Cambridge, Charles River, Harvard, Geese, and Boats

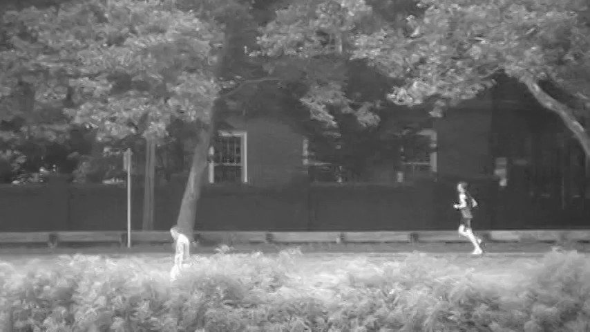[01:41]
the other side of the river where people are jogging and